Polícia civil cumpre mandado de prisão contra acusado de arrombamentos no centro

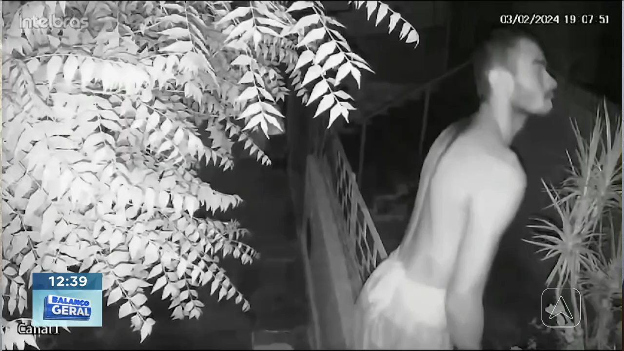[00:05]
Eita, papai, mas é muita escuridão. Olha, olha. Daqui a pouco eu vou mandar um abraço aqui pro meu amigo Kevin Marques, que tá me assistindo também.